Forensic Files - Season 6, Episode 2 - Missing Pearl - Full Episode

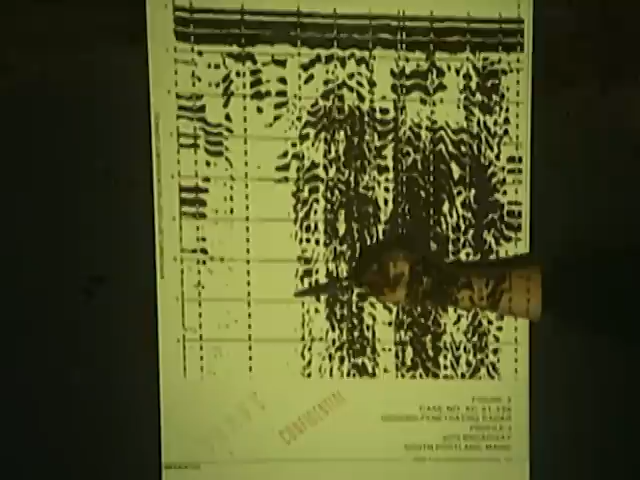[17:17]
But there was another area that showed no reflection. There was an area of white-out on the record.